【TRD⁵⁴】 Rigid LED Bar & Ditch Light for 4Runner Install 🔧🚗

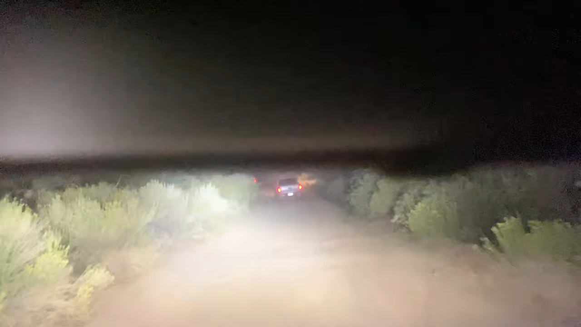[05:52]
This route is really rough, but it's fun. You know, these are like Big Bear back roads, fire roads that you can go off-roading. And even if you have a two-wheel drive, you can still come here. Some of the cars in front of me are two-wheel drive. So just explore your local neighborhoods for backyard roads.